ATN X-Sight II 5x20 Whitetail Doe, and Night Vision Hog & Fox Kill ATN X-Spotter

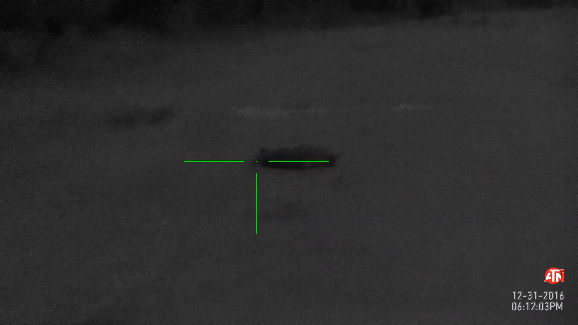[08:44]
Night vision, ATN X-Sight II, 5x20, 100 yards. All right, let's go check out this pig.